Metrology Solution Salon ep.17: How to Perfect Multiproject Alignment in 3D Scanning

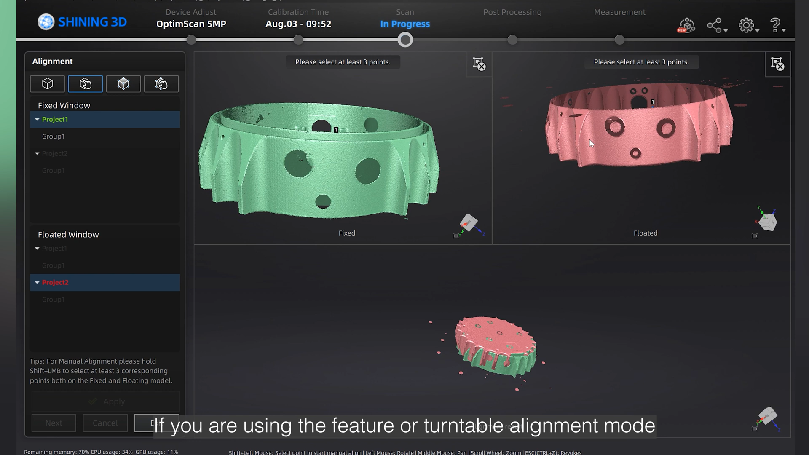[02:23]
If you are using the feature or turn table alignment mode, the last two methods are not applicable. The third method is by markers.
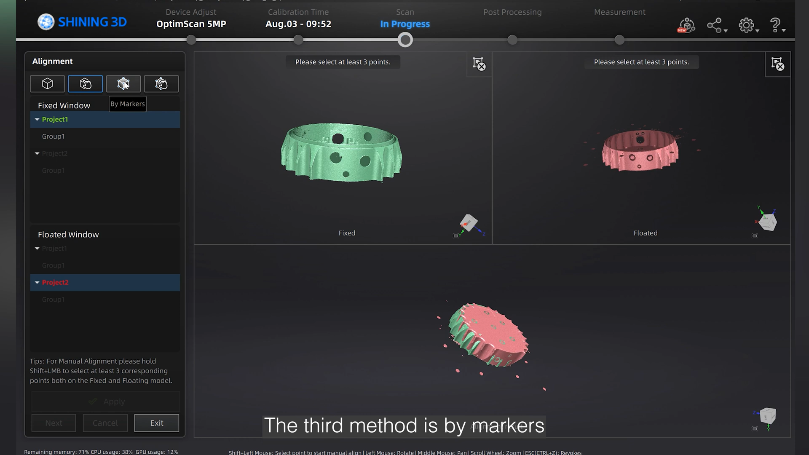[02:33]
As long as the two projects share no less than three common markers, the software will automatically align them, refer to the common markers.
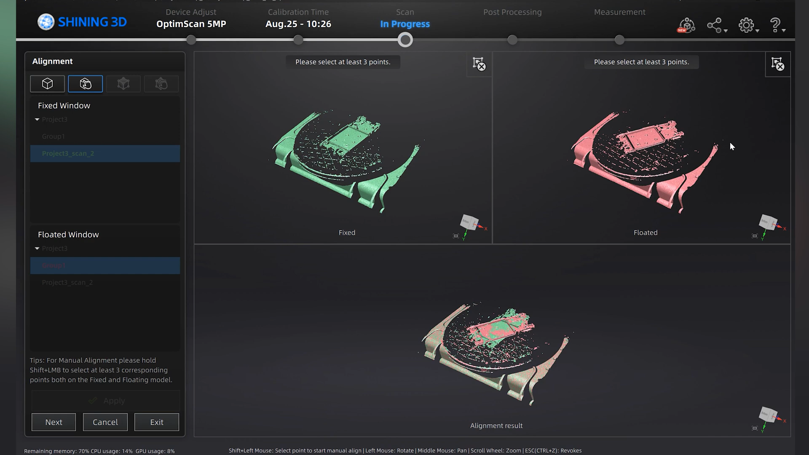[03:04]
but cannot use when scanning with automatic turn table.
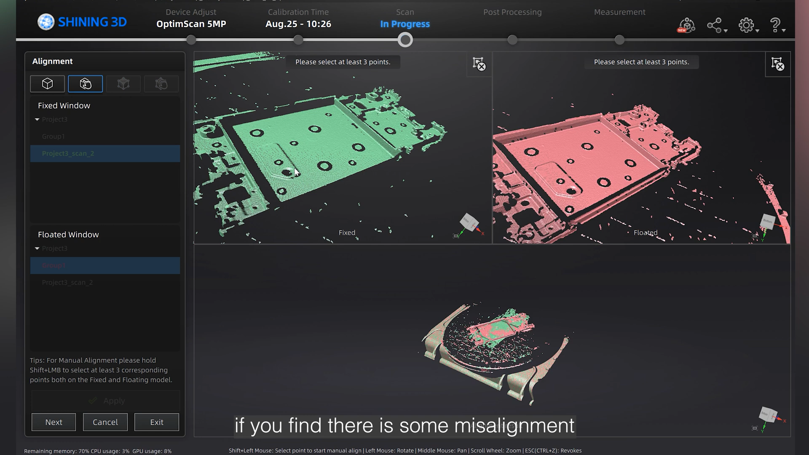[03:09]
If you find there is some misalignment, click the align button and select the group data and last scan frame in the fixed and floated window.
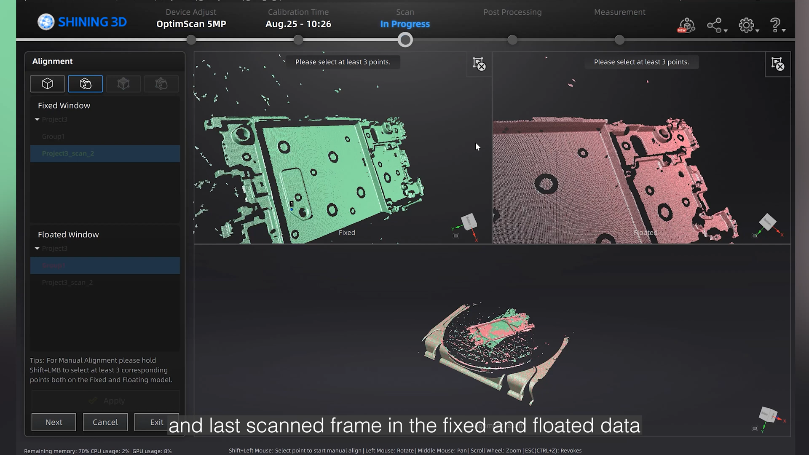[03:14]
The alignment method are same as the multi-project alignment.
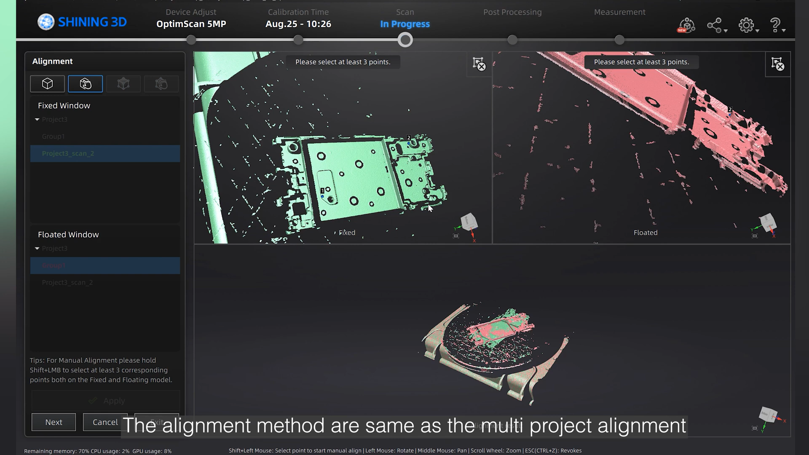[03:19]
Since in the video I was using the turn table alignment without markers, hence the last two alignment method is not applicable.